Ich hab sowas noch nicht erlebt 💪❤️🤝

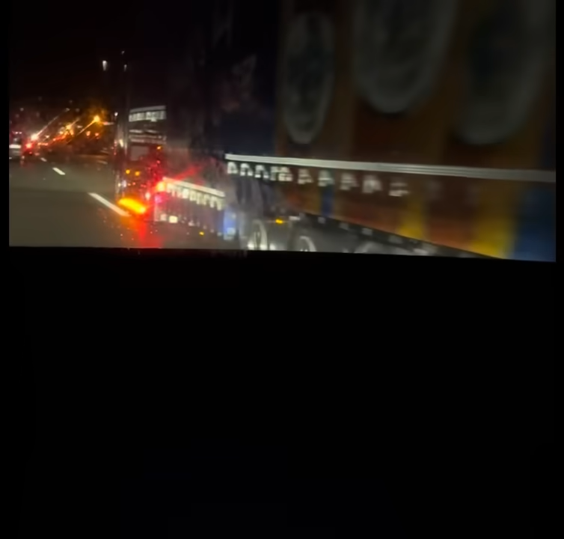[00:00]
Es gibt überhaupt kein Ende, Alter. Schwede, ey. Leute, hoffentlich kommt ihr nach Berlin rein. Bitte, bitte, bitte. Es ist ja schon so voll.
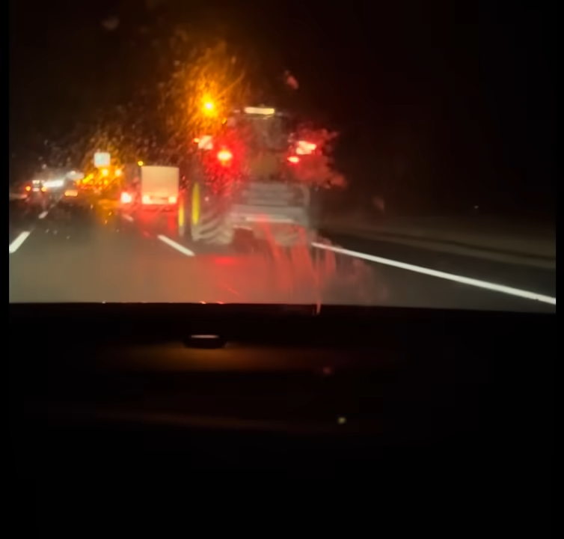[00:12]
Wahnsinn. Da wird das geil heute. Wer das gerade schon von einem Kumpel von mir gehört, der musste heute leider zum Flughafen und kann heute nicht in Berlin sein.
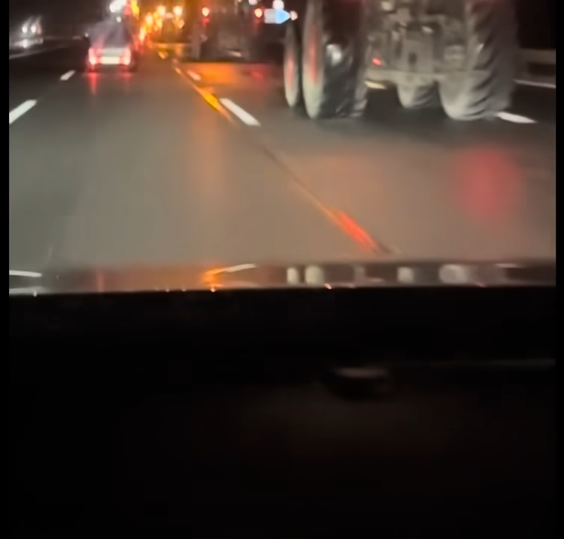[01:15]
Hey, guck mal jetzt. Das gibt's ja gar nicht. Du siehst kein Ende. Du siehst einfach kein fucking Ende. Geil-lo-mat. Wahnsinn.
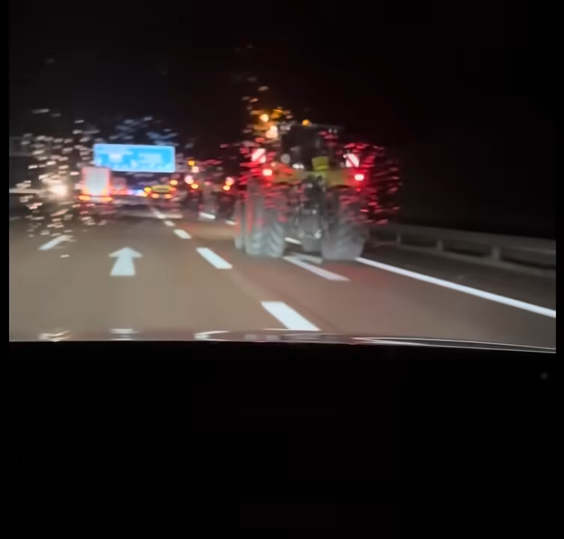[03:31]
Leute, ich sag's euch. Es ist unglaublich. Der absolute Kracher, was hier abgeht. Wahnsinn. Wirklich. Also das ist jetzt wirklich, das sagt man, glaube ich, wenn überhaupt nur einmal im Leben. Also wir erleben hier was Historisches gerade. Was absolut Historisches.